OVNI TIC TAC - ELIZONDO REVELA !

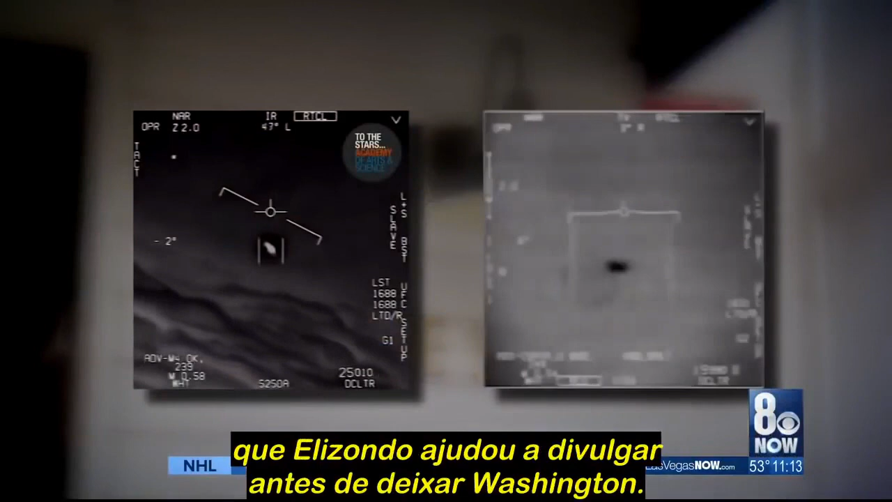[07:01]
The videos were recorded by military pilots during encounters with far superior technology.
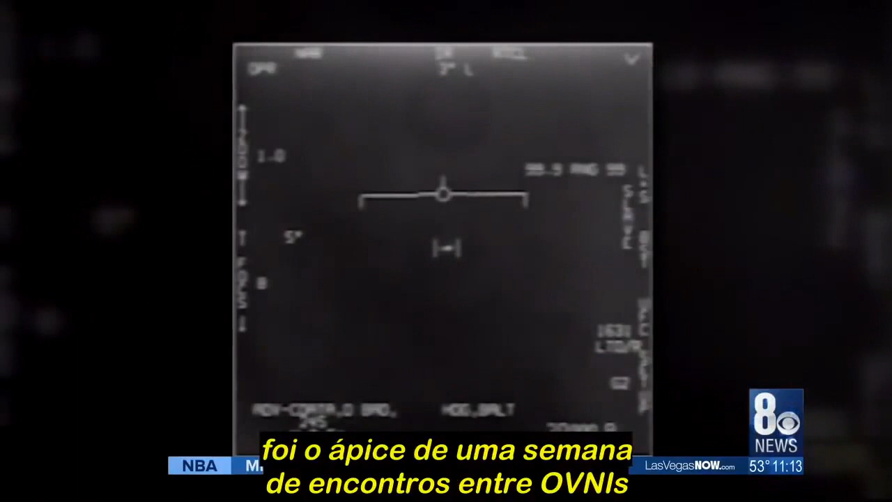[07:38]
capped off a week of encounters between UFOs and the USS Nimitz battle group.
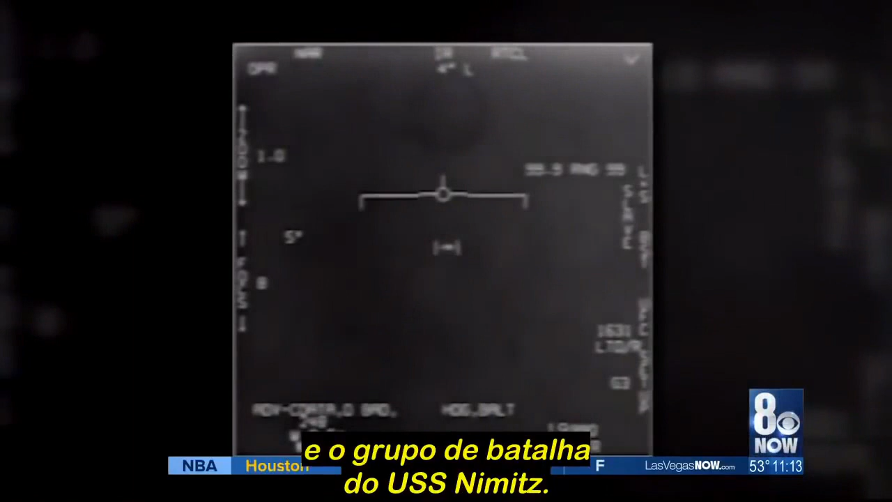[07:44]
Navy pilots got up close and personal with an object they described as a large tic-tac, but which was capable of seemingly impossible movements and acceleration.
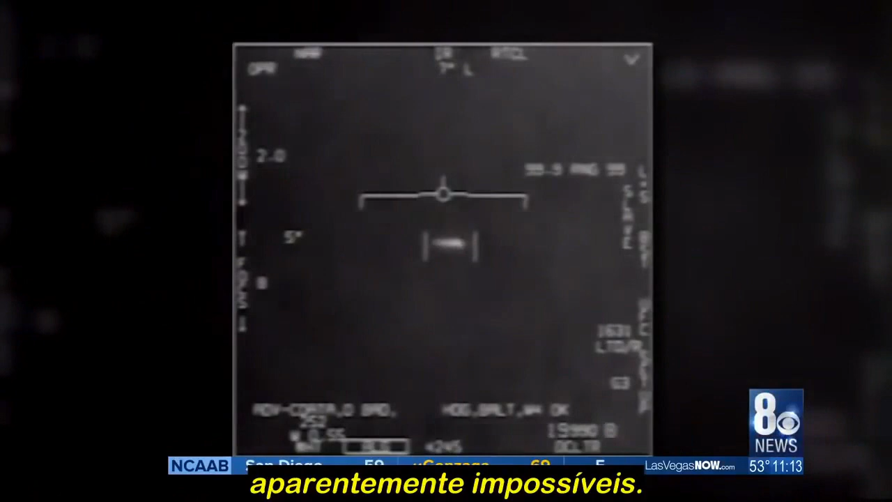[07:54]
Critics have come up with many theories about why the video and the chief witness are not legitimate.
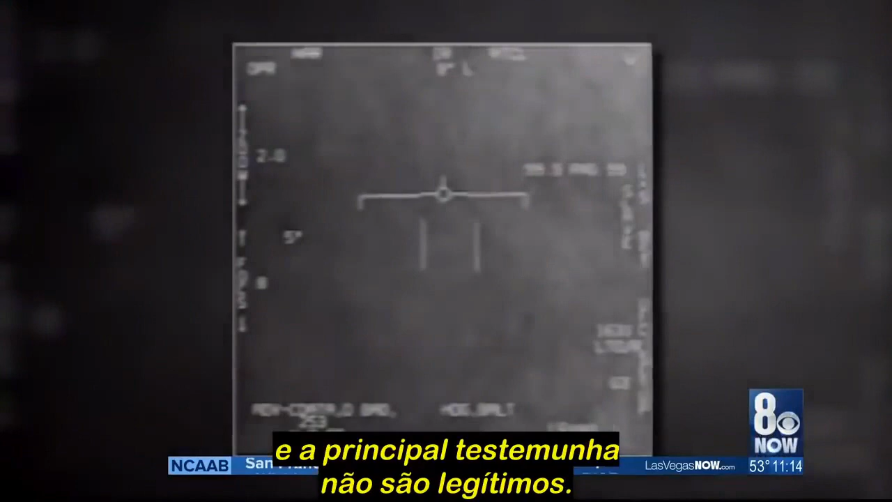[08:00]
And yet when he tells you he's seen something go from a near hover or something that is over the water going at 450 knots and all of a sudden takes off the horizon in two seconds, you better believe what he's telling you.
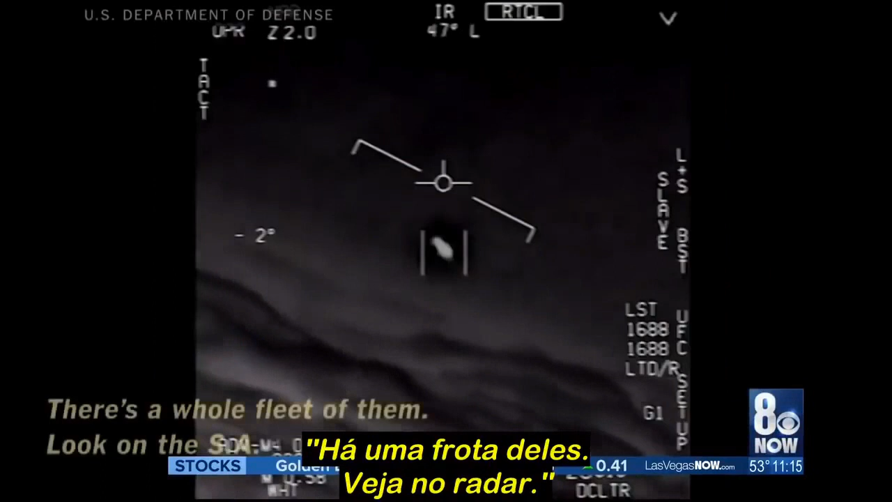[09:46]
There's a whole fleet of them. Look on the ASA. This is the second video released by the Pentagon.
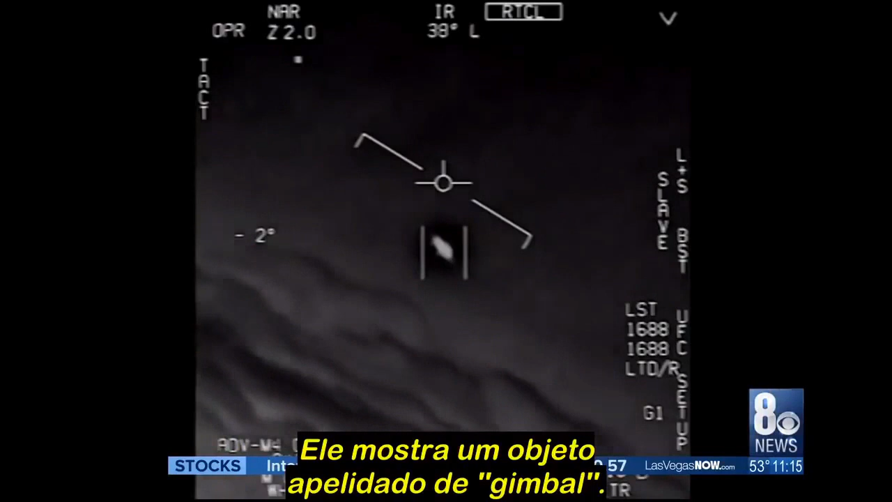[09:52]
It shows an object dubbed the gimbal. It is not related to the tic-tac case, Elizondo confirmed.